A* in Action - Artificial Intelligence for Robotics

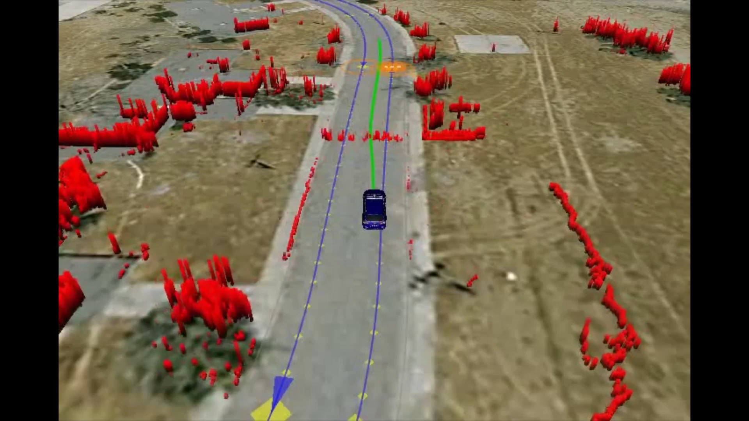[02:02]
So the only way for the car to navigate this was to take a multipole U-turn and had to plan this all by itself using A-star planning.
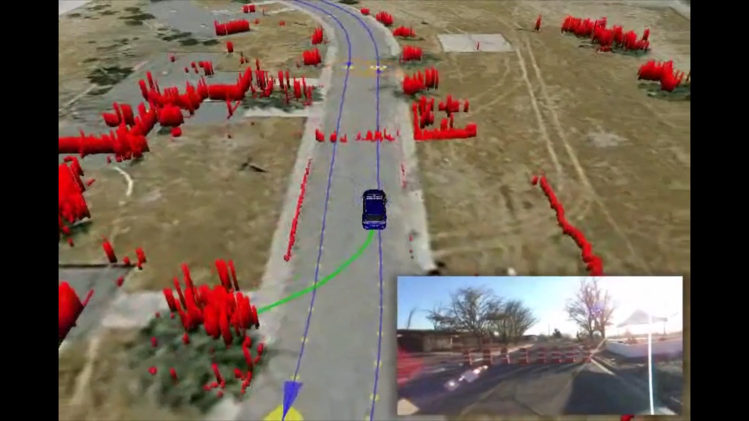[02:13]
The car pulls up to the barrier, realizes there's no path to go. Then it invokes its A-star planner, and comes up with a turnaround maneuver that is not particularly elegant, but it's super effective.
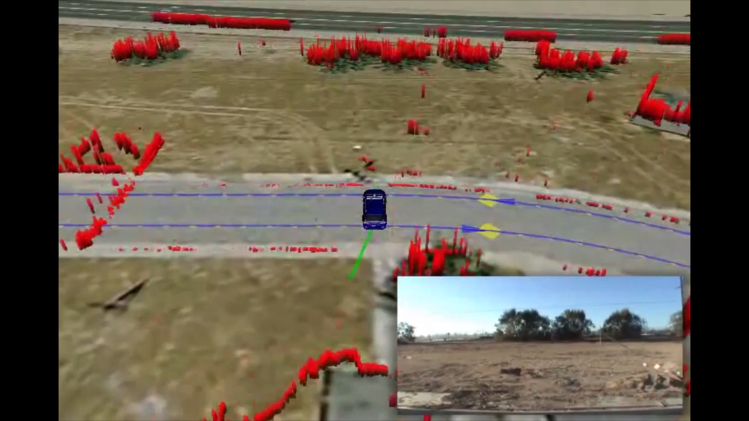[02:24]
And the car was able, in this competition, by itself,
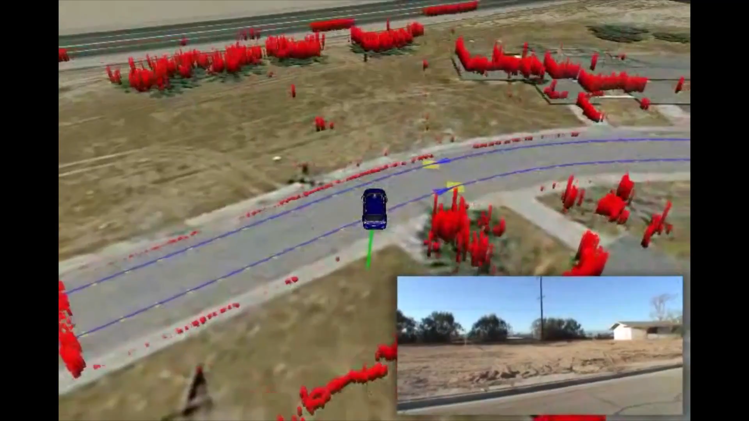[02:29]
to turn around using A-star, find the optimal plan to do so, and move on.
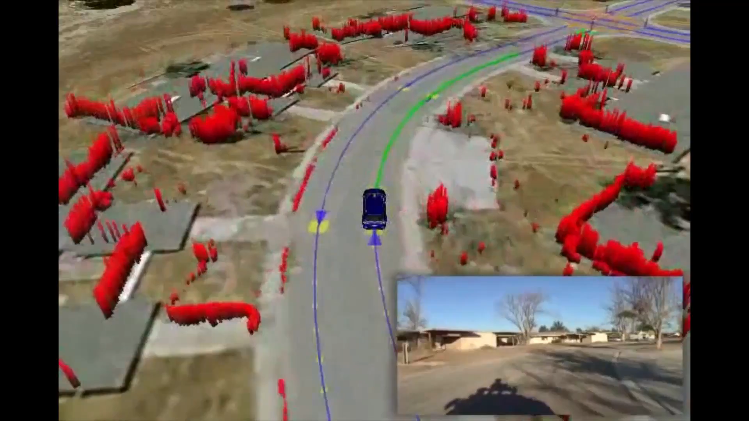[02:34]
Otherwise, it would have been stuck forever behind this obstacle.